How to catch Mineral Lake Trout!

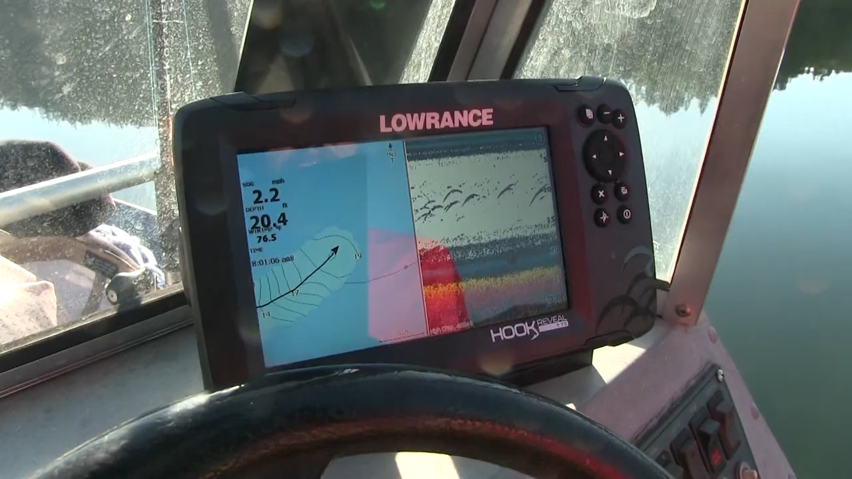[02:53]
On screen: depth 20.4 ft, speed 2.2 mph
There's a ton of fish in here, marking spots all over the water column. We've been trotting for a while now.